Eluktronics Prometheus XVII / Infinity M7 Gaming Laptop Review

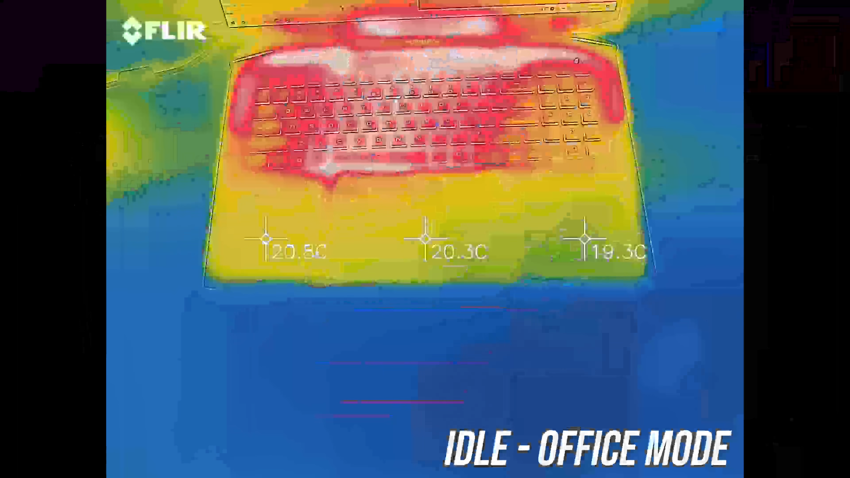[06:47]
The keyboard was in the low 30s when idling, so normal stuff and cool.
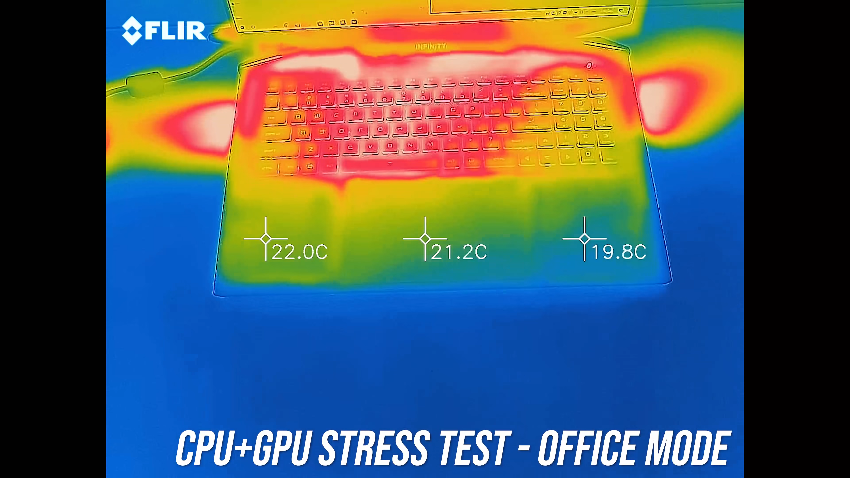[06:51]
It gets up to 10 degrees warmer on the keyboard with the stress tests now running,
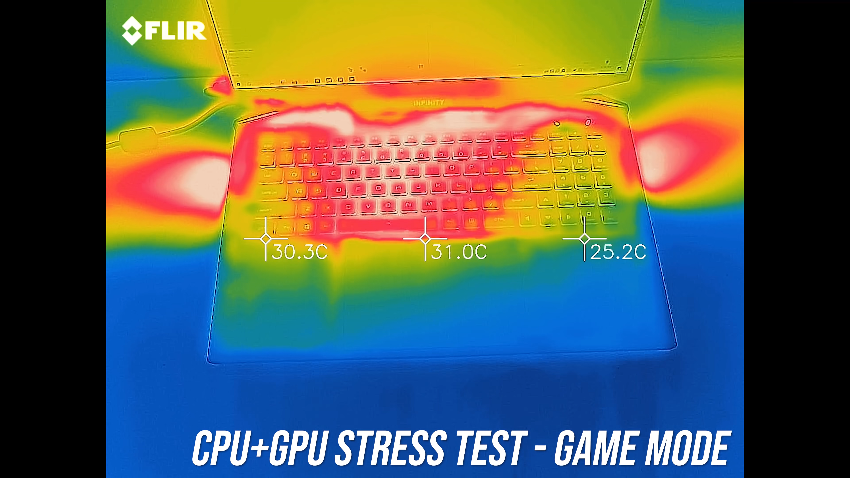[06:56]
though game mode is even warmer despite louder fans as the performance delta is quite large, as we saw earlier.
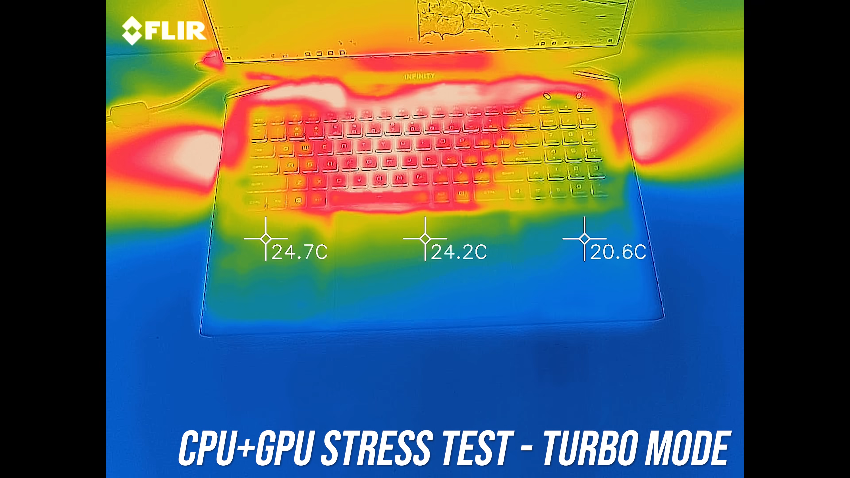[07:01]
Turbo mode is similar, warm in the middle but not at all hot to the touch, let's have a listen to fan noise.